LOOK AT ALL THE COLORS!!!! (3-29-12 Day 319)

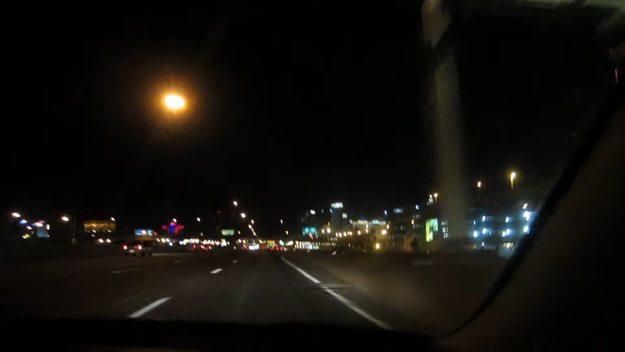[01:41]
Las Vegas, baby. How do I get off this exit? Well, there's our hotel we're staying at, the Luxor.
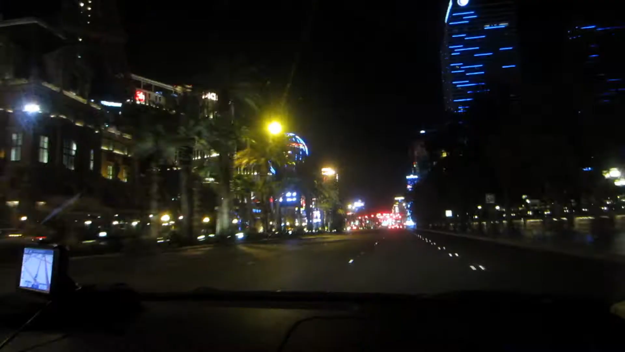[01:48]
We're driving on the strip like a couple of bad butts.
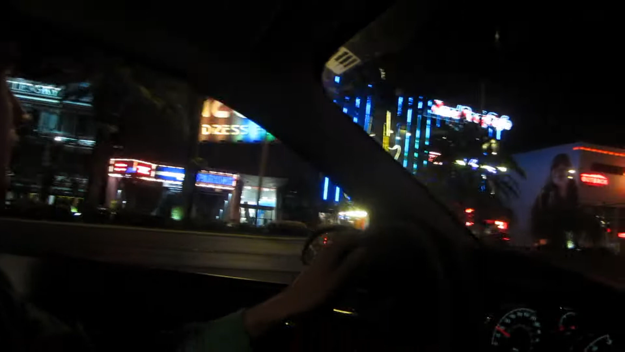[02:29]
Rock. That's killer. That's the new hard rock. Remember they were building it. Oh yeah.